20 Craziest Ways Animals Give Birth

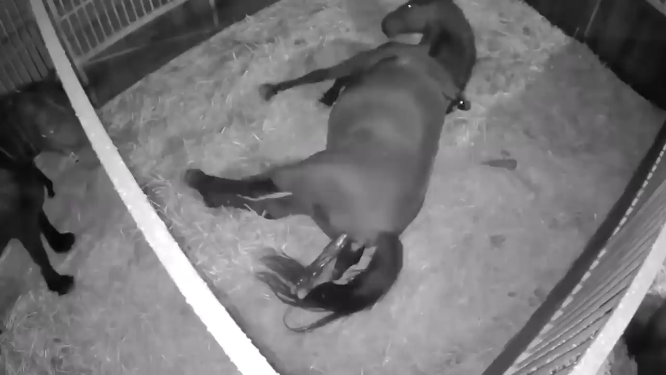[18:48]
The amniotic sac may first come out, but usually the foal will head out of the birth canal with its front hooves first, followed by its nose.